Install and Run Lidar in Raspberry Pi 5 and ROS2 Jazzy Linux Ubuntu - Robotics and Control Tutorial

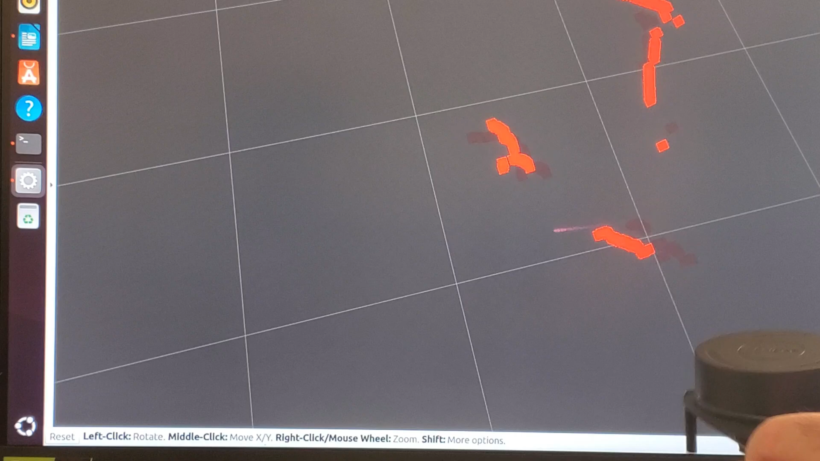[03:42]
And you can notice how the image changes on the computer screen. Very interesting. Note that this LiDAR costs less than $100.
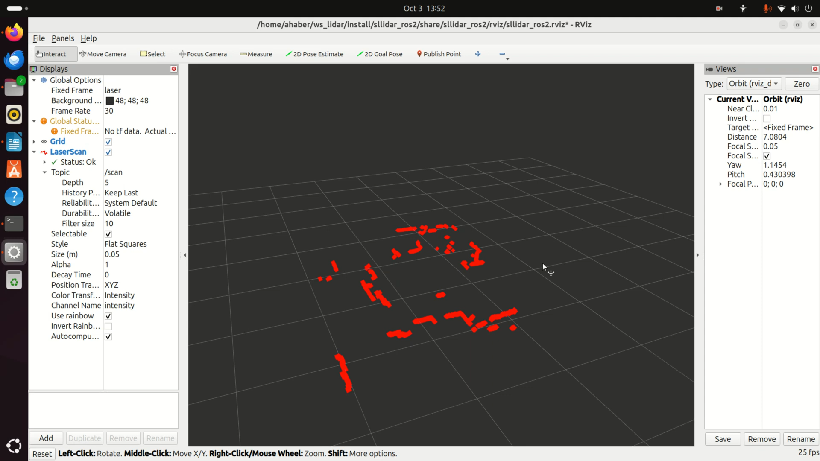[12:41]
In order to eliminate the background sound while I'm filming this video, I stopped my LiDAR. And next, I will explain how to run any other LiDAR supported by SLAMTECH. Over here, I will close rvis. I don't want to save anything.